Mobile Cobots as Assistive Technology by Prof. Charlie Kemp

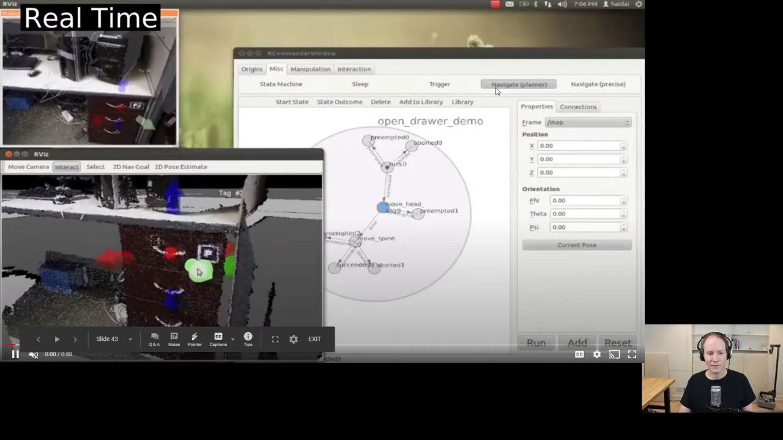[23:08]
Okay, so in this case, you position this task frame at the door handle so that,
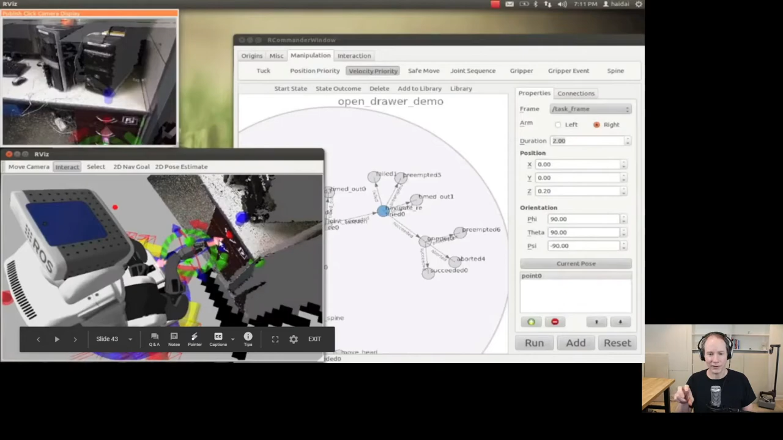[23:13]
and then you give it this motion. And this is in order to teach it and program how to open drawers.
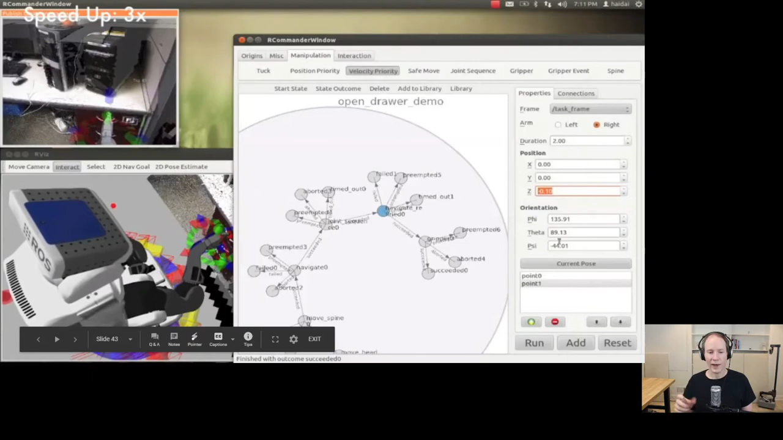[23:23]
And it's with respect to that, that frame of reference.
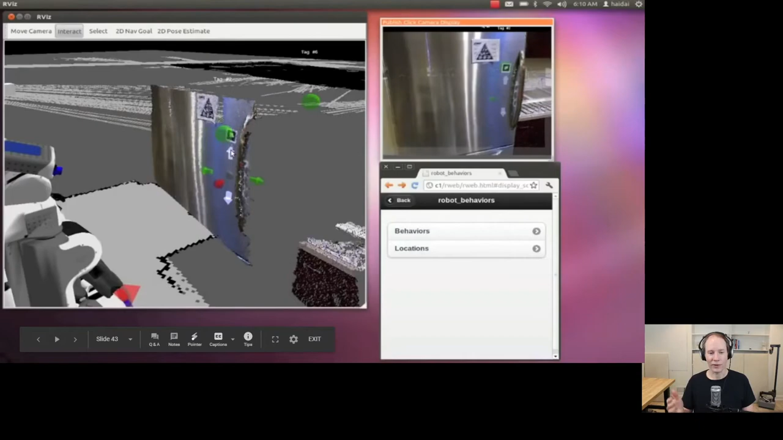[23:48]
This is for the refrigerator opening behavior.